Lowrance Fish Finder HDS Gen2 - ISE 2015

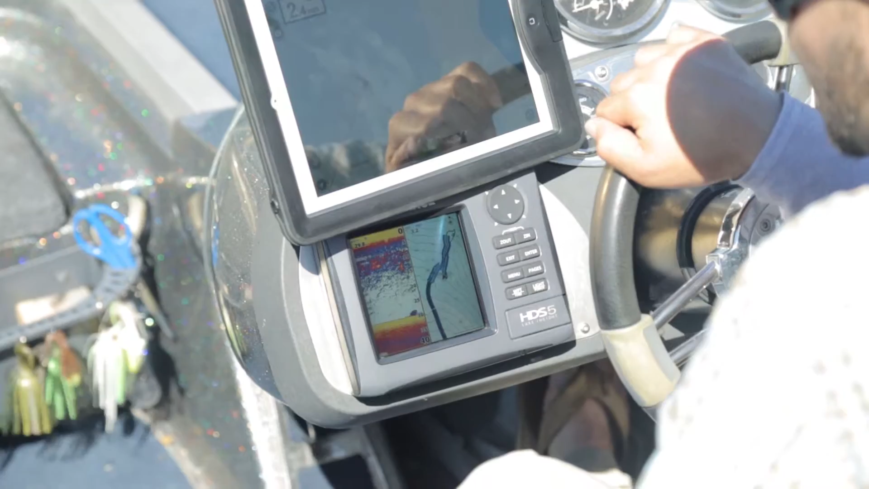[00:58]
So I've got the Wi-Fi unit, but I've got the Generation 2. So I've got it as a separate unit. So this one's going to have it built-in.